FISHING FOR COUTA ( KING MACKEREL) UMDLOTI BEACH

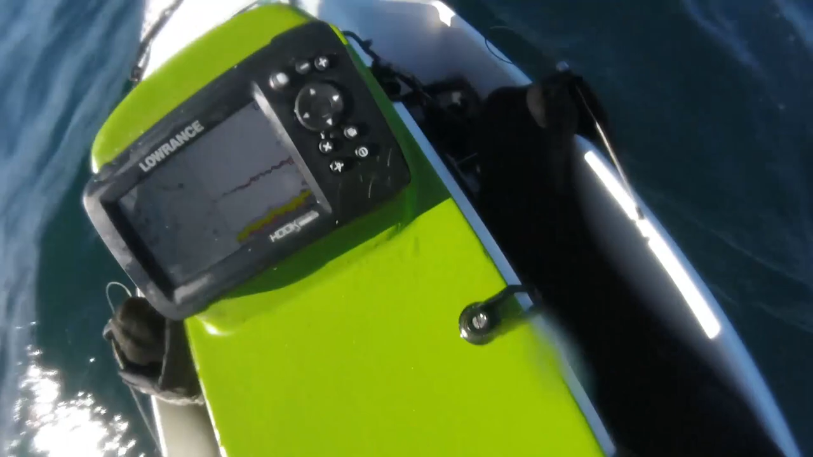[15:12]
I can see you, Mr. Sharky. What do you want? Leave my down rig bait alone.